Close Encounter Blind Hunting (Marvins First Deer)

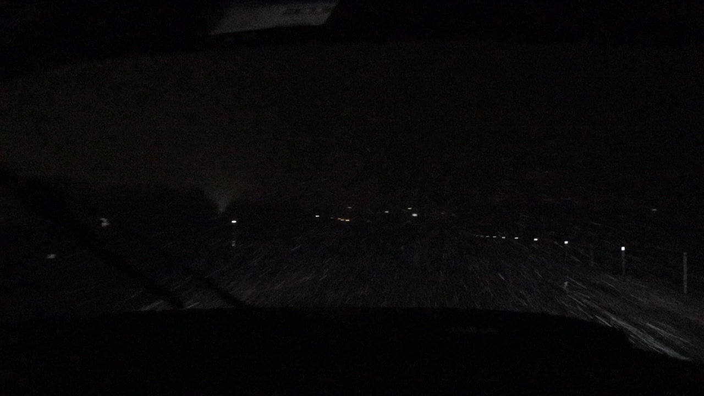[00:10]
Like, don't stare into the snow. No, I'm watching the lines on the road.